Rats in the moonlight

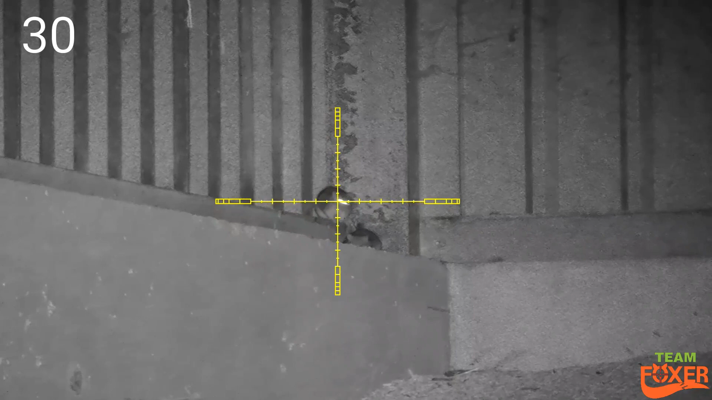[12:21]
bit of a poor shot this one just moved as i pulled the trigger so got him now
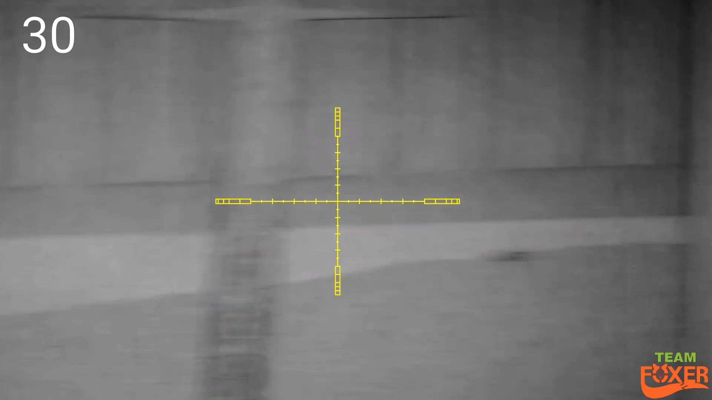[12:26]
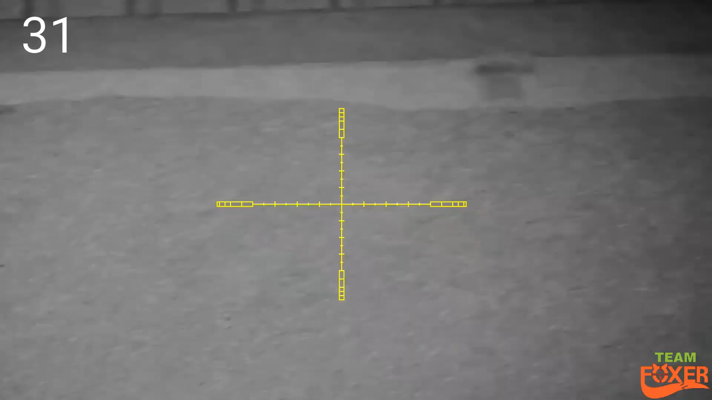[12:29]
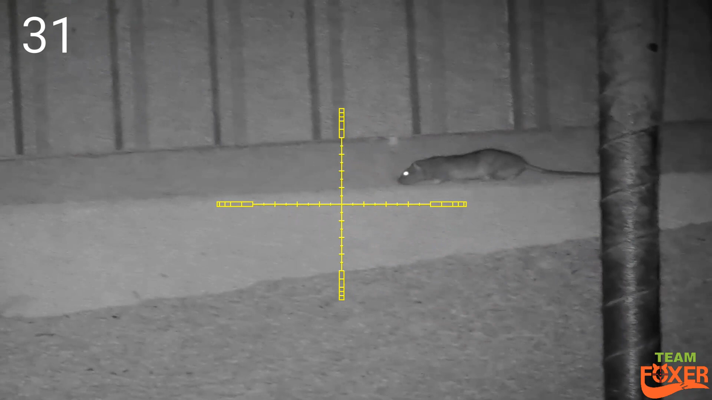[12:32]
mate coming back to see what happened should have kept going the other way little boy
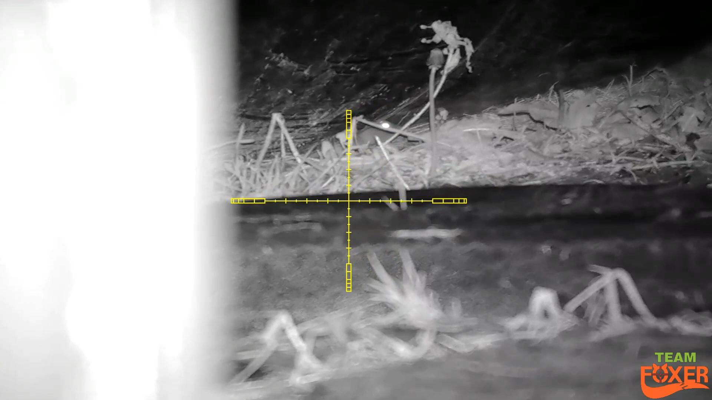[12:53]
sneak a little one here under the silage bale
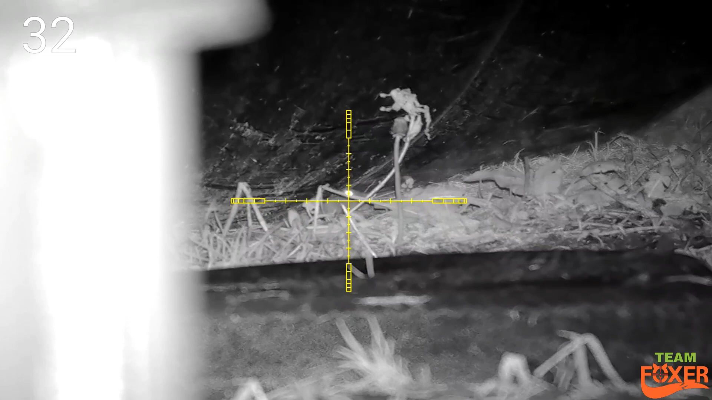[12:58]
and a bit of weed for the farmer as well
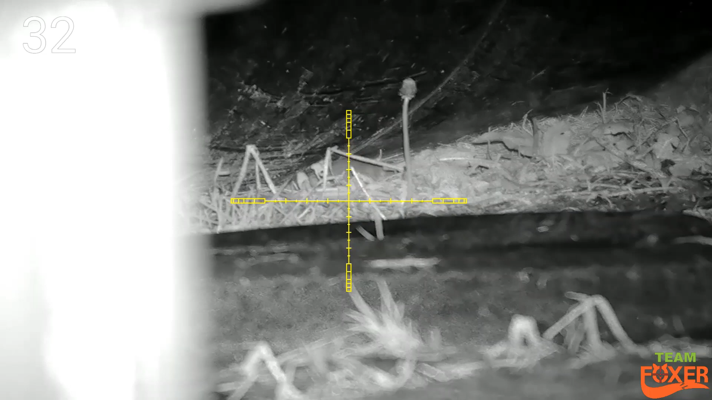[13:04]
again thought this was a poor shot
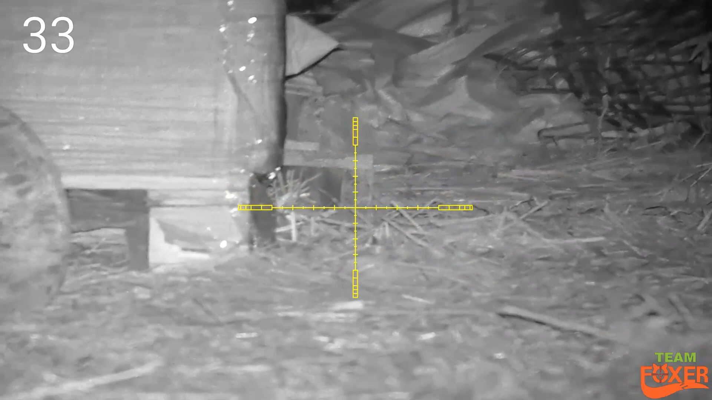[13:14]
so looking at the slow mo on this one just in behind the eye
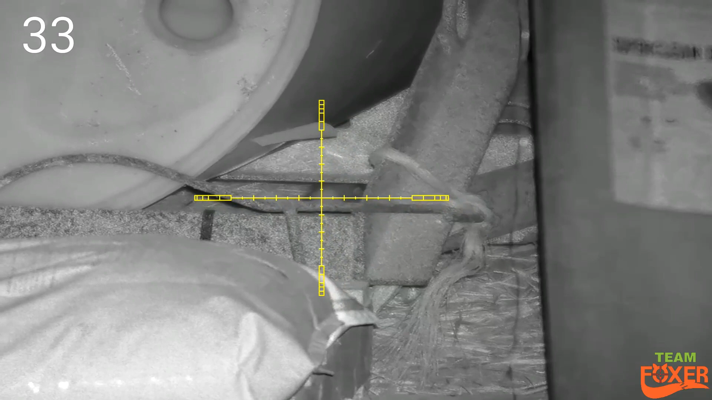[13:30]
this one looks like it's actually under something but it's actually quite away in the background looks like it's under the barrel but it's not it's about another four foot further back
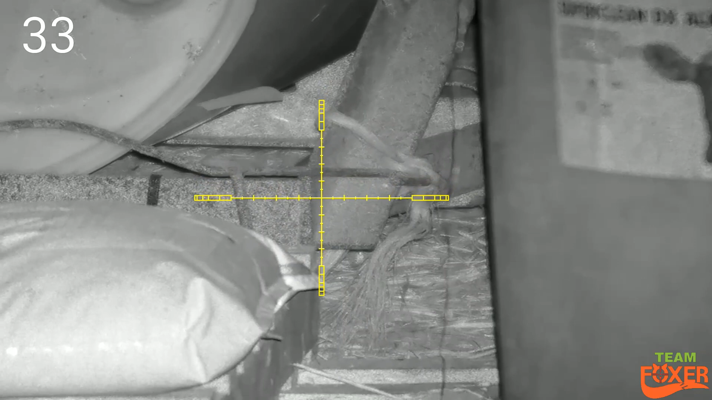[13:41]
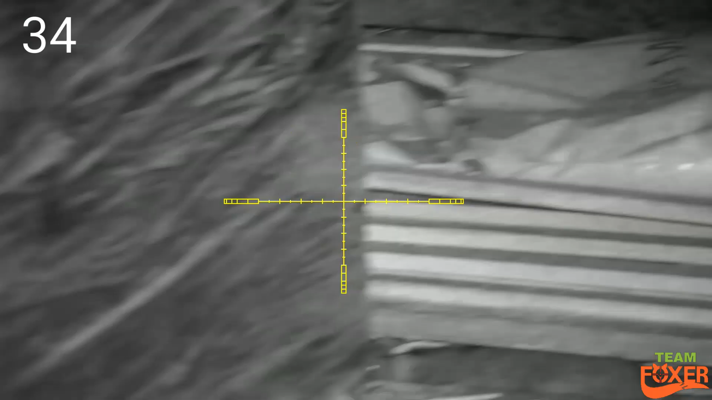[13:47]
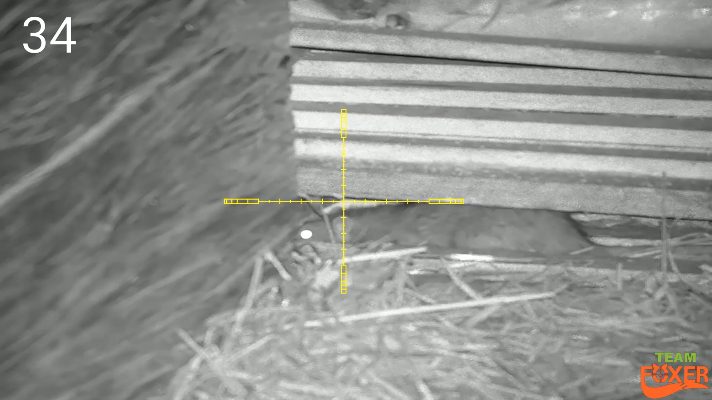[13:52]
straight down the lug hole on this one straight down
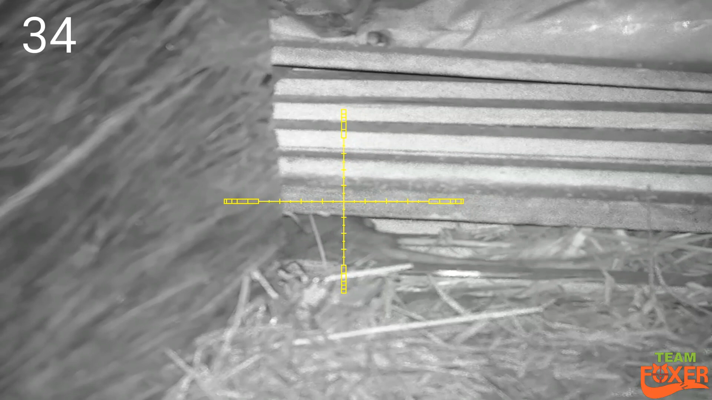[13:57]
the lug hole on this one there's herbs still flapping around in the background
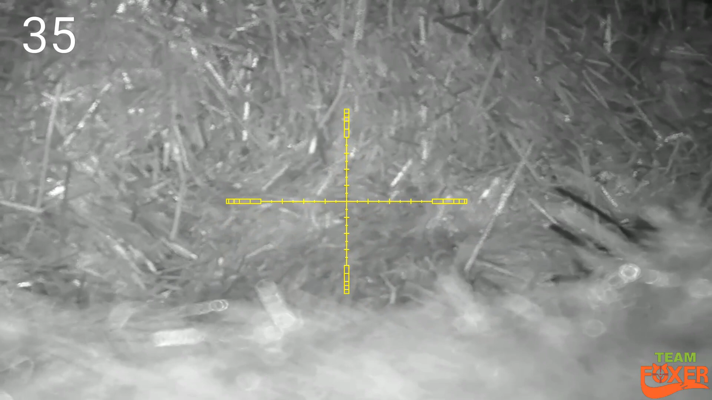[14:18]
just popped out of a bale that one
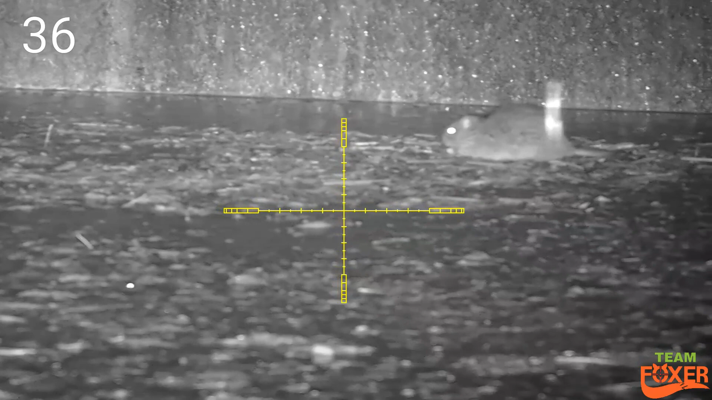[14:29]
this is what you call a splash and dash
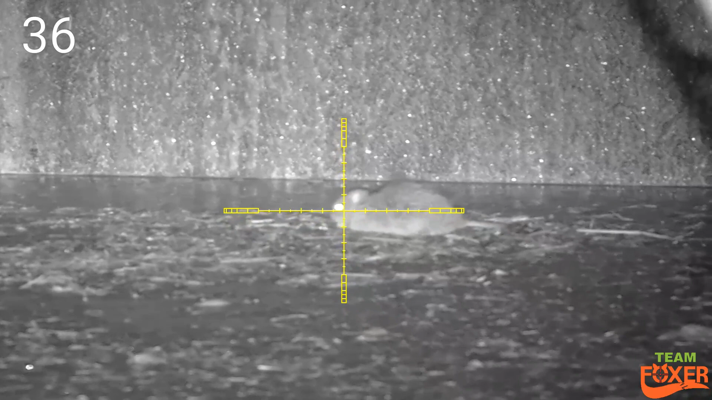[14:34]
unfortunately for him he didn't dash very far
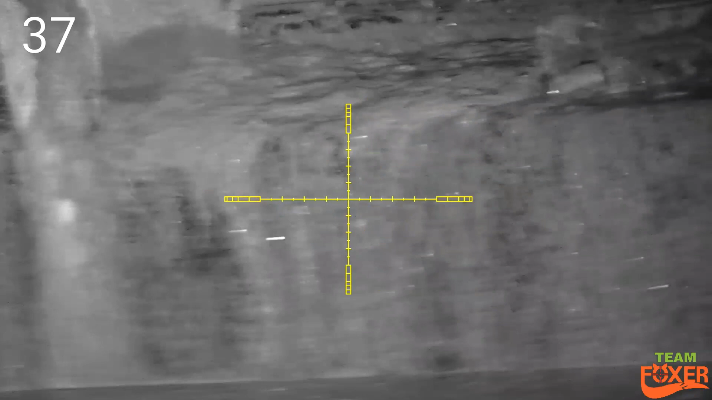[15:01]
so this one thought i go for a swim and disappeared
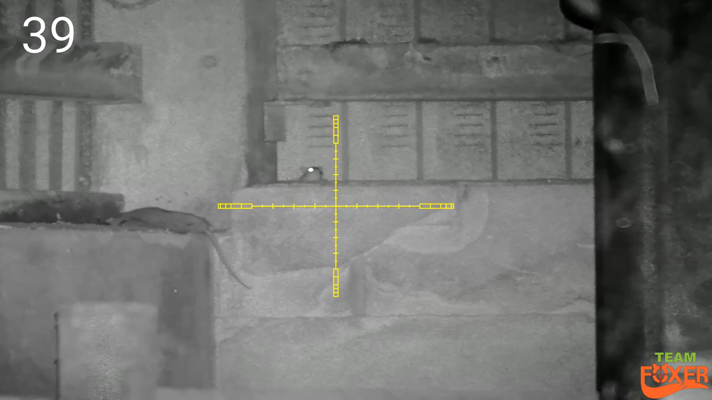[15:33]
this is the last one of the evening pretty good tally really for the conditions
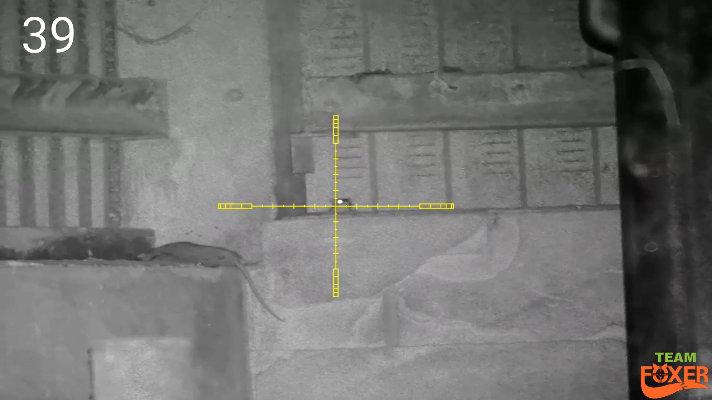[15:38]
although it's moonlit night i do love the moonlit nights for shooting rats seems to bring them out more